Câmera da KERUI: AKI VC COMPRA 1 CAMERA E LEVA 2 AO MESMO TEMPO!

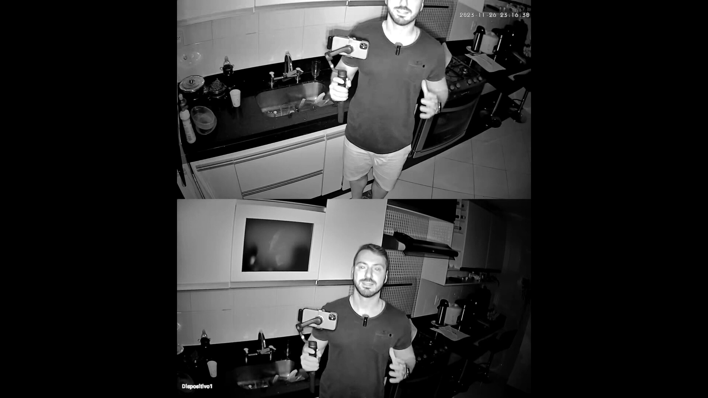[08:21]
né O infravermelho Tudo em preto e branco Essa é a única tecnologia que existe Capaz de enxergar no breu absoluto Então essa câmera já é equipada com isso Vocês conseguem ver aí A capturação da imagem das duas câmeras Porém, se a gente vir aqui no aplicativo Ela tem,
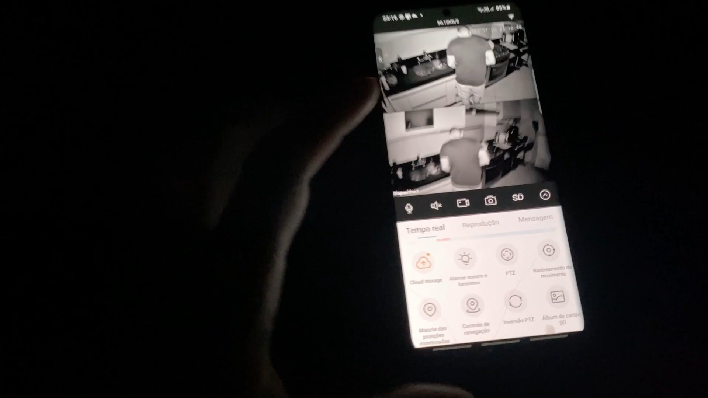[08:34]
ó Vamos vir aqui
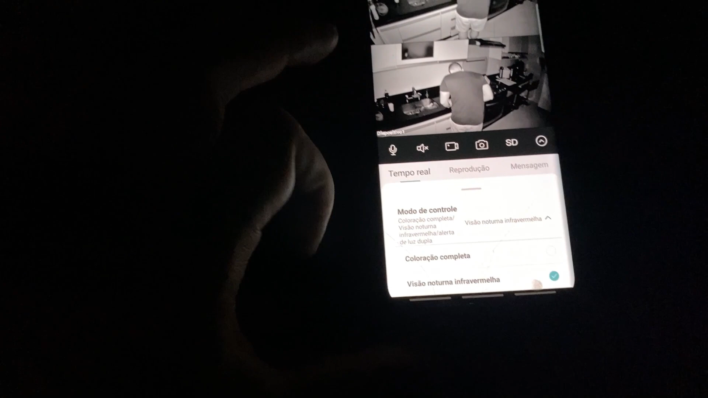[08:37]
Visão noturna A gente tem também A visão noturna Através dos LEDs,
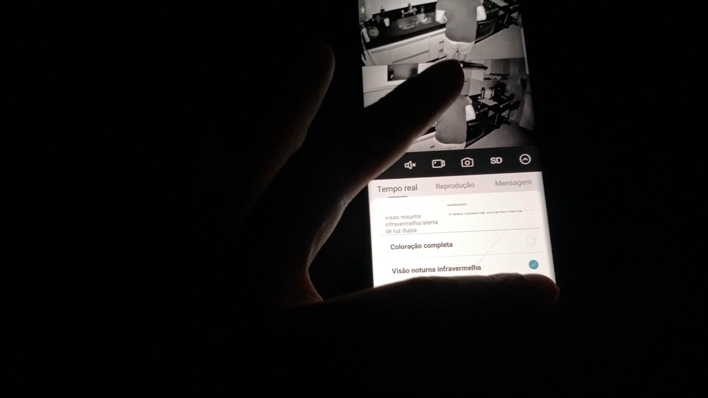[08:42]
né Que seria a mesma visão noturna Que a Intelbras vende Como
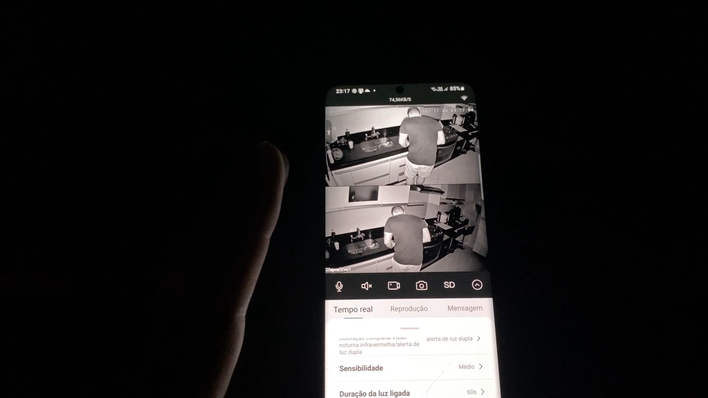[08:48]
visão noturna colorida E quando detecta a pessoa Ela liga, então,